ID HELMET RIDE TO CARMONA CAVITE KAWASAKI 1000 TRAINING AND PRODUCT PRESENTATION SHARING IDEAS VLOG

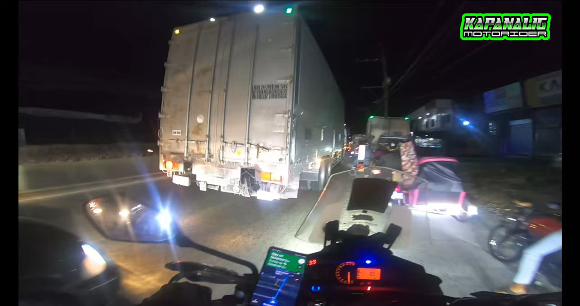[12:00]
event, no. Shit, what traffic ngayon dito? Yun lang. Traffic pa? Eh gabi na? Makakalis na ito. So yun guys, talagang napakaganda anong pagkaka-attend natin na yun.
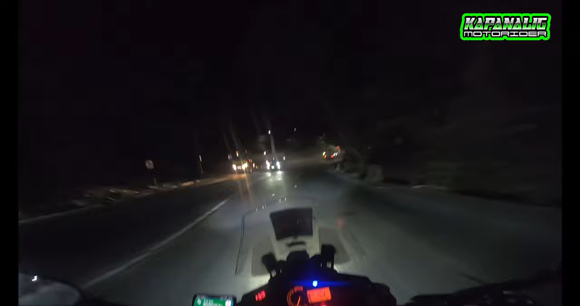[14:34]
So hopefully dito sa vlogging na nating napilasok eh makapag alam mo yun, makapag-inspire pa rin tayo ng mga tao na nagba-vlog din. At the same time ay matulungan din tayo sa ibang mga bagay sa vlogging natin, mga kapanalig. So ito, binabagtas ko na ito papunta ng Carmona. Yung nga lamang, problema dito, kasabay na natin ang mga truck, sigsag pa. So, hirap to.
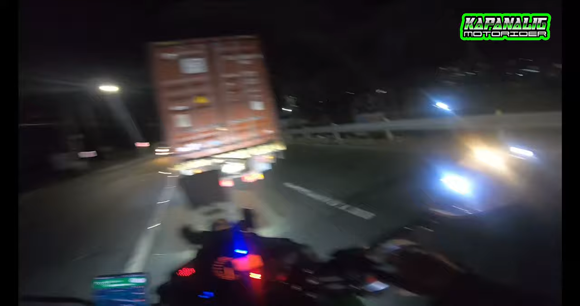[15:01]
Kaya, labasan na ng truck pala. So, iingat din tayo sa pagmamaneho kasi medyo delikado rin itong ganito, no? Ang lalaki kasi ng truck na ito! Grabe! So, sa mga laging nakaabang, at patuloy na nagsusubscribe sa Kapalhalig Motor Rider, hindi ko alam kung paano kayo mapapasalamatan kasi kayo nagbibigay sa akin ng